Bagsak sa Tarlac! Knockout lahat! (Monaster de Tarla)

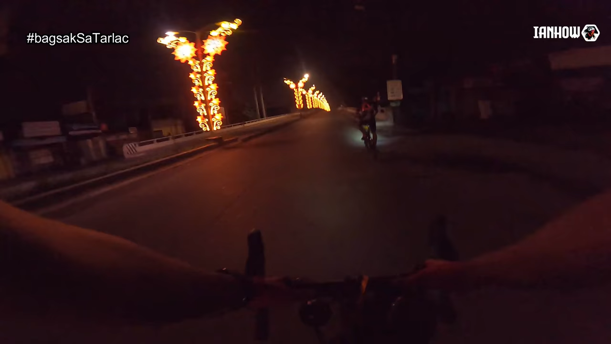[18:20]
Ganda. Hi. Oh, ganda! Yun, no? Namiss ko dumaan dito sa Angeles. Medyo nakakapanibago lang kasi dati pag nag-ride kami, gantong oras dumaan kami rito. Ang mahabang stretch na lang, maraming mga tao, maraming mga ilaw. Pero syempre, iba yung panahon ngayon. So walang masyadong mga kaganapan.
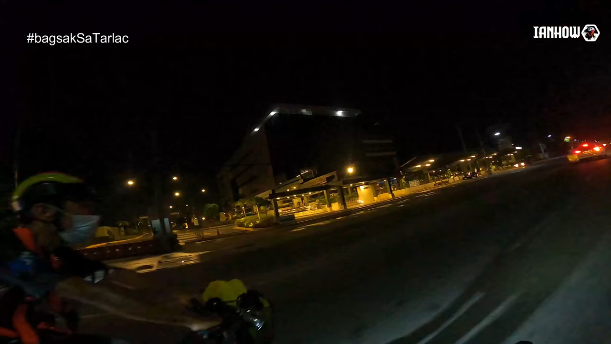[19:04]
Uy, parang bago to ha, ngayon ko lang yata nakita. Ito, dati wala pa yan ha.
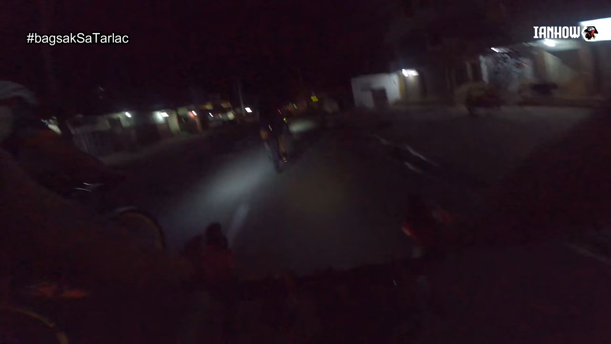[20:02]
Ayan o, ito pa isang itsura naman pagka medyo nakalampas ka na ng Angeles. Ito, ganito expect mo kalsada. Medyo madilim-dilim, walang ilaw. Haasa ka lang dun sa ilaw na dala mo. Tsaka yung mga nakakasabay mo sa sasakyan. Mga kasabay mo, tsaka pasalubong. Pero pagdating dito, maganda naman ang kalsada, makinis, so okay lang.
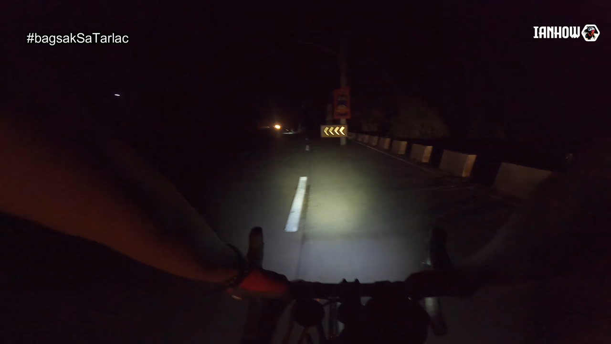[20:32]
Ayan o, ito yung part na sinasabi ko madilim. Kahit dati pa man din, mga 3 years, 4 years ago, 5 years ago, madilim talaga dito. Kita mo yan, di ba? Try natin patay ng ilaw. Gaya yung tsura, waasa ka lang talaga sa liwanag ng sasakyan. Ah, pagkalampas. Ay, no, wala.
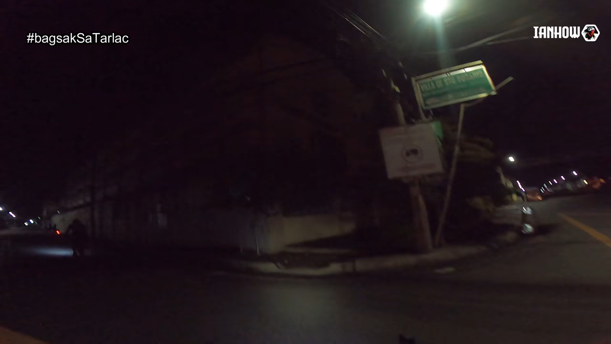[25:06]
Ito yung daan papuntang New Clark City. Kaya muna tayo?